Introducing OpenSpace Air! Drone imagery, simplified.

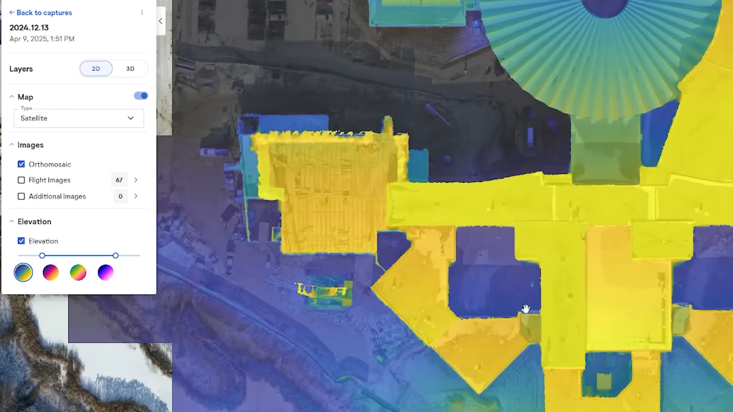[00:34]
and by the time I'm done with my lunch it's finished processing and I'm ready to present it to the rest of the